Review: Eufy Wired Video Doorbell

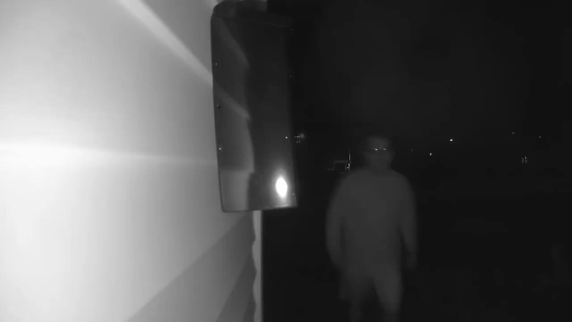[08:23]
I'll try and grab a clip of the night vision for you guys, but you can see really clearly who is coming in at night.
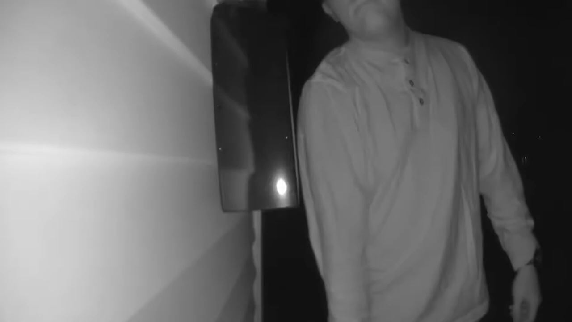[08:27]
I was impressed with that feature. Motion detection.